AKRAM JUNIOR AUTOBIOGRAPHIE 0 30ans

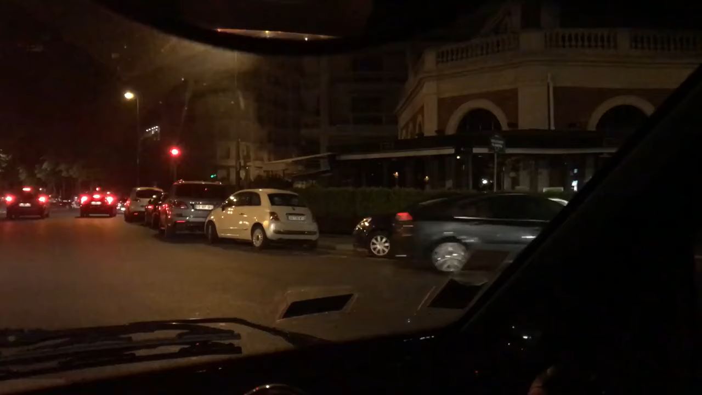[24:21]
Et je suis arrivé en Harley pour me la raconter devant des meufs, machin. Je suis monté sur la terrasse. Je suis tombé avec la voiture ici. Avec la moto, pardon. Elle m'est tombée dessus. Tout le monde a rigolé, bref. C'est la dernière fois que je suis allé au Flandrin. Dans la rue qui longe le Flandrin, là, que vous allez pouvoir voir ici, là, au feu rouge.